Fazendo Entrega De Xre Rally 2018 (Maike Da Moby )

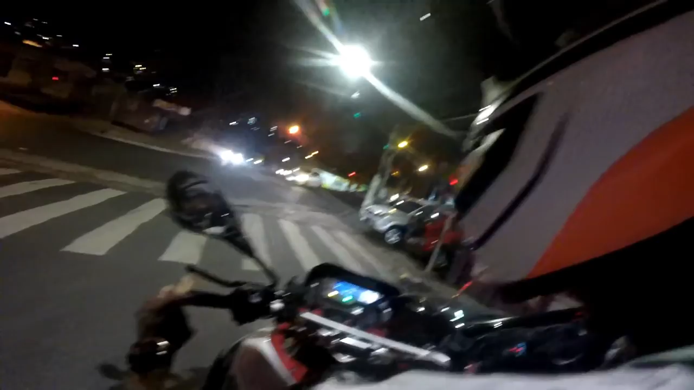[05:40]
Ah, não deu pra ver, não. Acendeu o neutrão. Fica lá atrás o bagulho, velho.
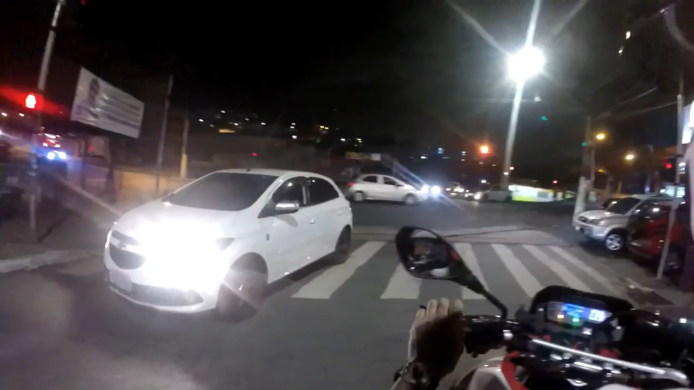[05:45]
Não dá pra ver, não, viado? Não. Só ver só a frente. Hã? Mas eu só ver só o lado, tipo, assim, ó.
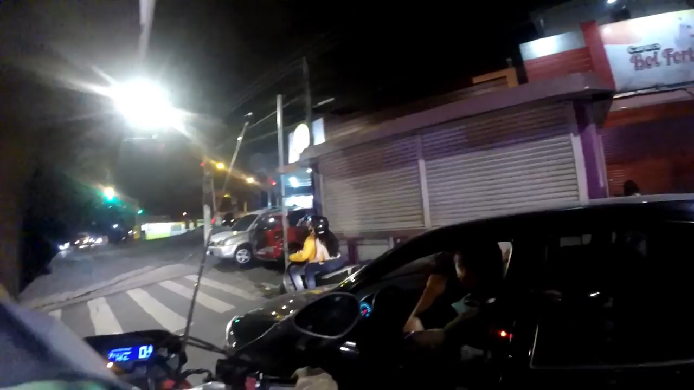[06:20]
Dá pra ver piscando aqui, ó. Daqui, ó. Olha lá os PM.
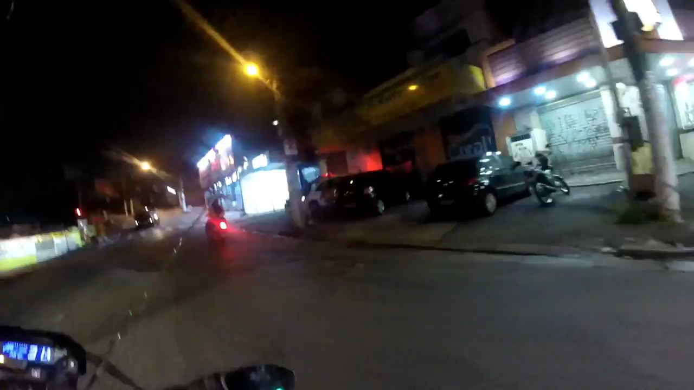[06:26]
Vocês viram? Sempre fica. Então tem que parar ali, que senão é multinha, papai. Multinha, multinha.